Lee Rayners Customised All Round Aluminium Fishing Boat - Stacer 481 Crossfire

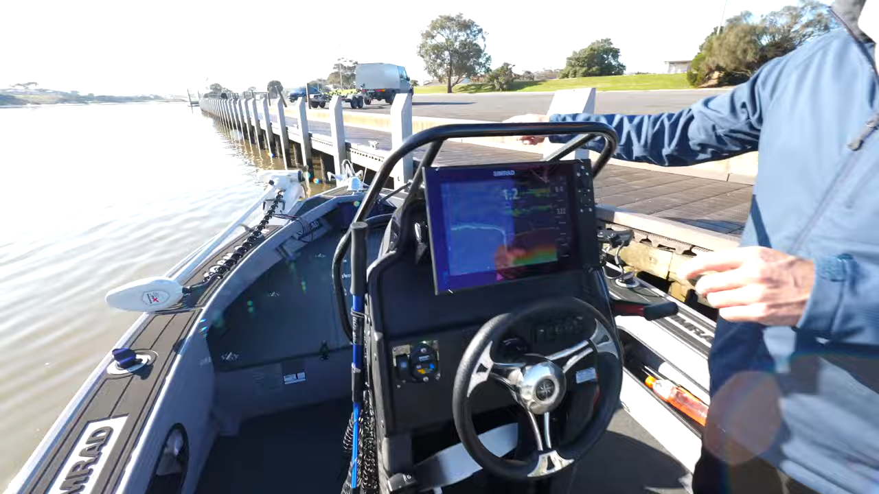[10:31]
Now this unit talks to that unit and it also interlinks with all my mercury data that I need. It gives me my speed, fuel flow, all that sort of stuff. Because I've taken up the dash basically by having a 12 inch unit in here, I didn't have room really for the Mercury Vessel View digital gauge. So it's a really handy thing. You can just open your window up here and we can just go straight in.
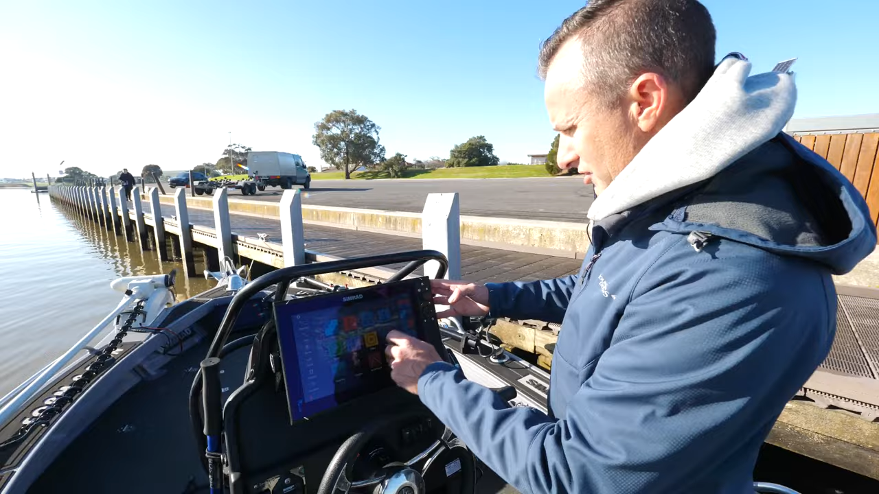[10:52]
We've got, you know, engine data, I've built a window here. There you go. So there's your information that you need, you know, what revs you do and your fuel, all that sort of stuff. So it's pretty handy having it all there in one.
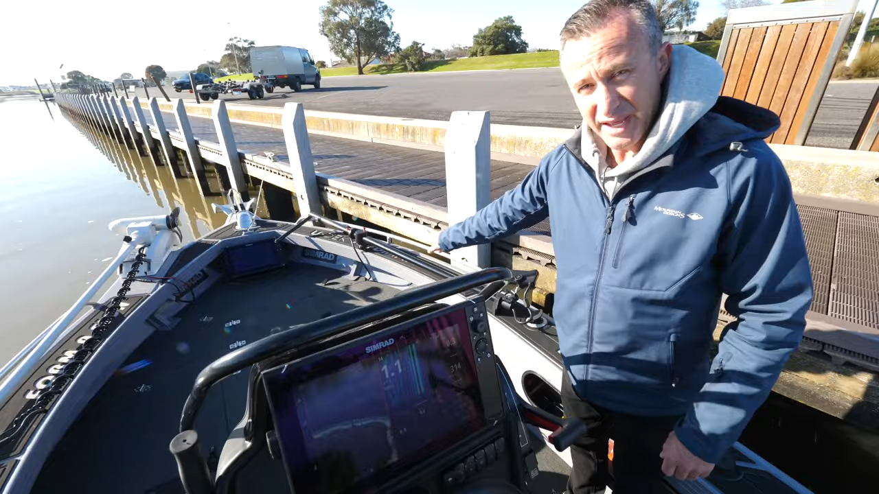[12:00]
we put the switch up under the gunnel there and you couldn't see if you had it on or off. And it's a little bit delayed for the power to travel through it till you see it on the unit.
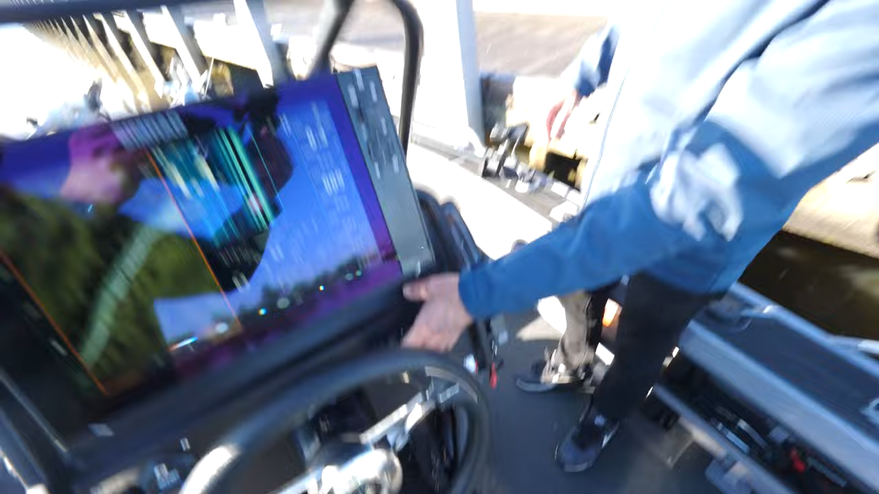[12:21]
Now I know my transducer's on. The reason you need to turn this off, and if you're getting an active target, you need to be able to turn it off because when you're moving and you've got the transducer out of the water, it's basically cooking it. It's got to stay in the water when it's on. So having it there is really handy. I know when it's on or off, and it's just worked really beautifully. Now I think it's time for us to take this boat for a spin, what do you reckon?
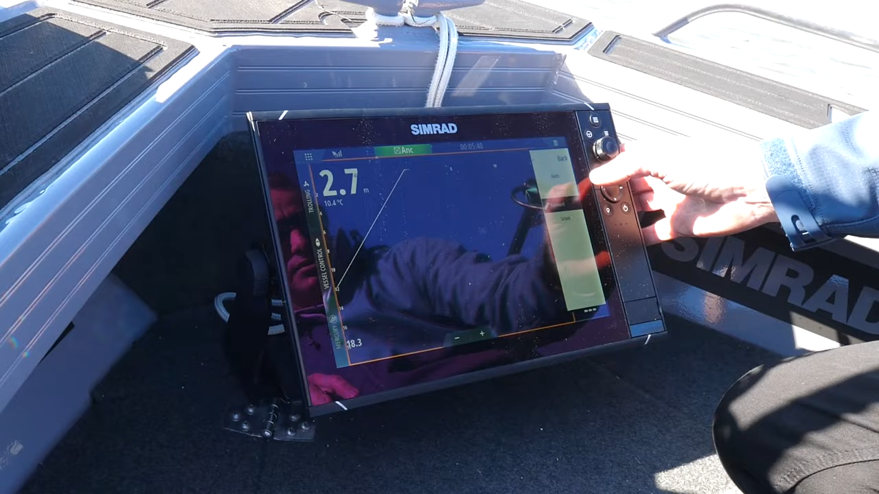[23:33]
On screen: depth 2.7 m, water 10.4°C
We're going to go to scout. Okay. So now you can see, right, that's how our cone's shooting. It's shooting out like that.
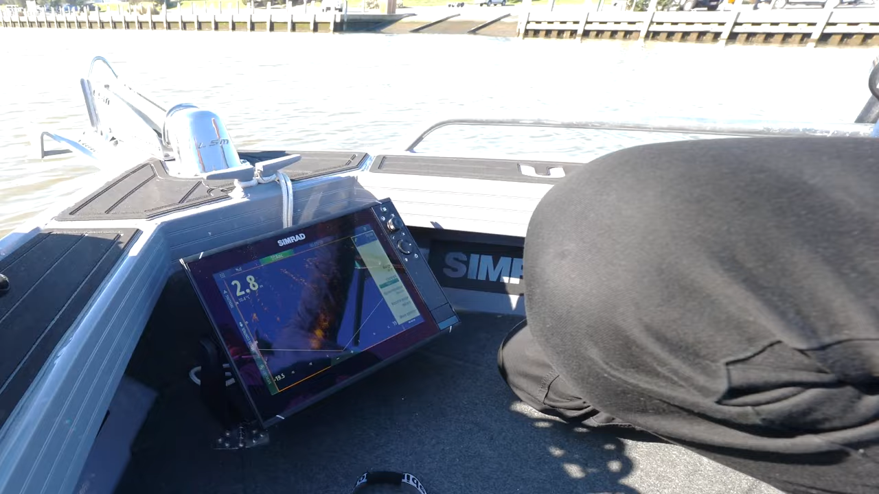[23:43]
And as I said, it's good for shallower water because it's only shooting a beam like that. Right. Now, we've got range at 24 meters. I'm going to pull that into 15 because you'll get a better picture at 15. Okay. So this is more like, as my cameraman, Clark, he said, who's filming this right now, he goes, it's more like an ultrasound.
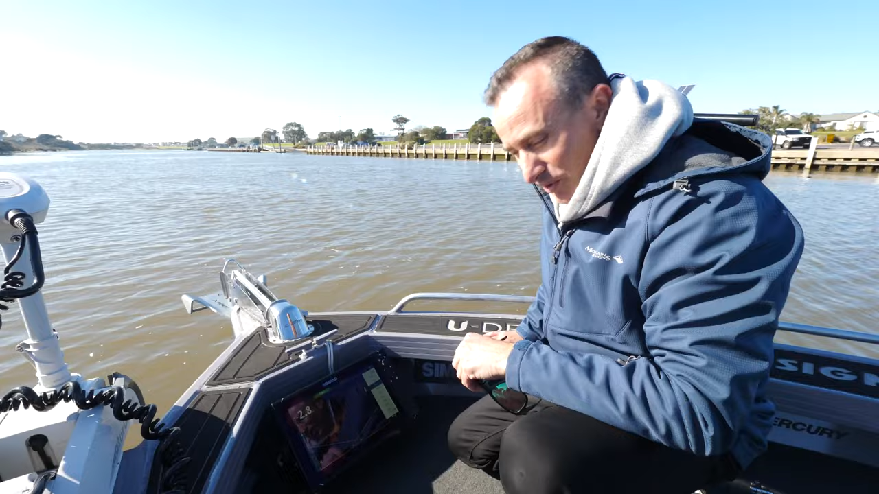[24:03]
And that's what it is. It's real time, like an ultrasound. And as I move the handle, I'm moving my picture. Okay.
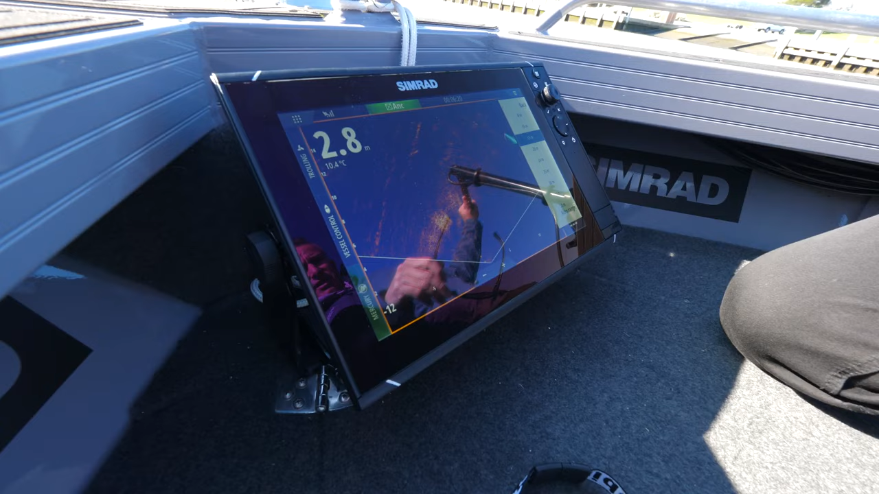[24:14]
So I'm now panning out more towards the side of the boat.
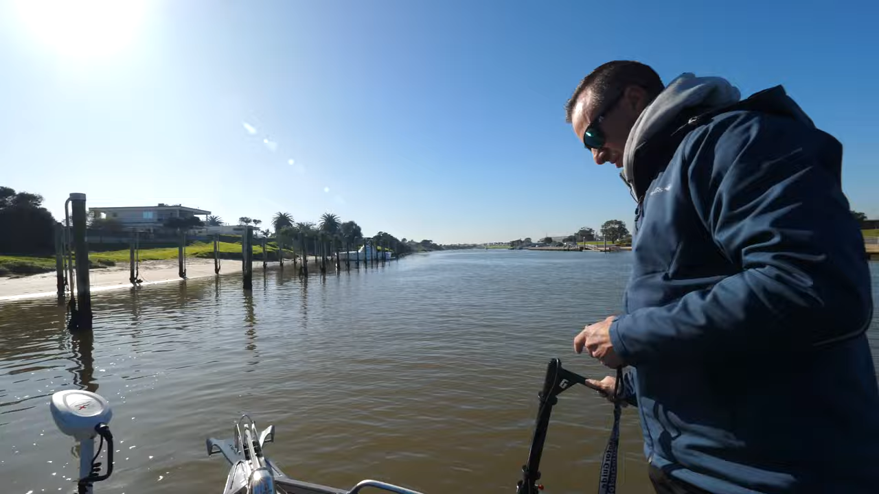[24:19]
I'm just coming up to these poles, which you can see there. And that's a pole right there. There's another pole there.
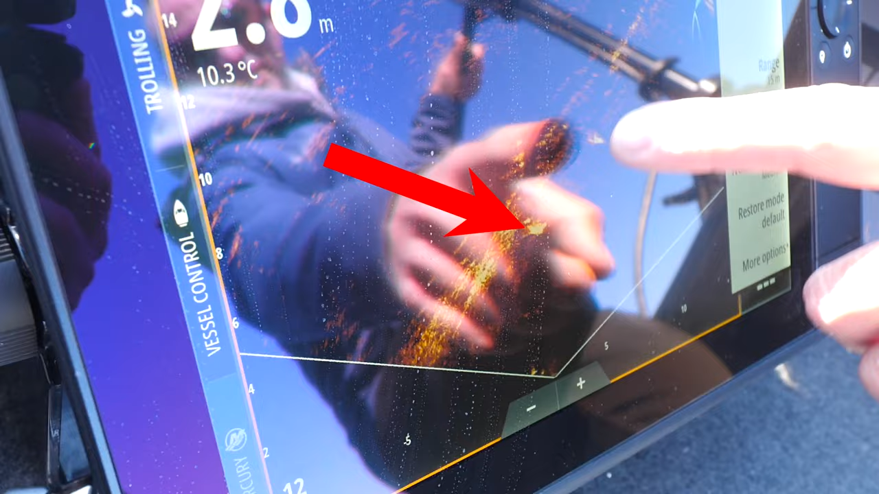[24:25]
On screen: water 10.3°C
You can see the shadow coming off the back of them. And that's what you'll notice.
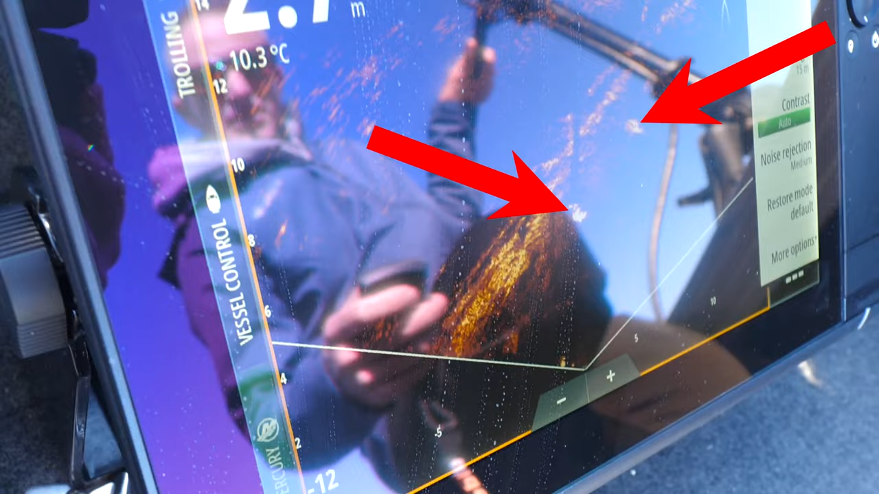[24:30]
On screen: water 10.3°C
So when you're chasing the fish, you can actually see them moving around. But I'm going to show you something really cool.
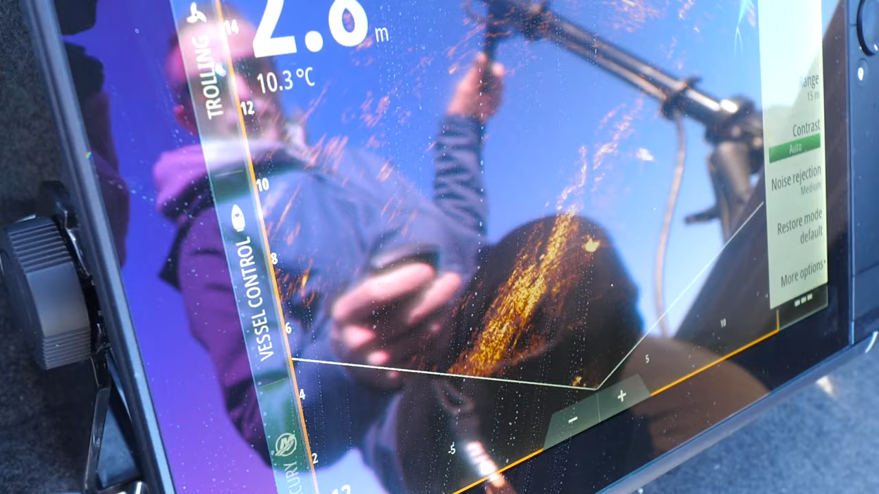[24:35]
On screen: water 10.3°C
Like you can actually see your lure go through the water. You'll be able to see if any fish is following it, all that sort of stuff.
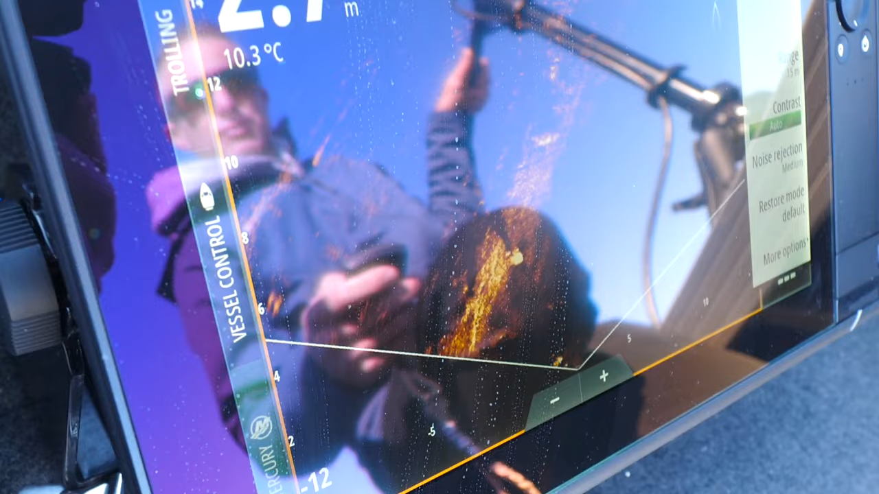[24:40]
On screen: water 10.3°C
And the biggest thing you need to get your head around when you start using this, you see all this stuff and you'll see all these fish and you go, oh, there's fish, there's fish.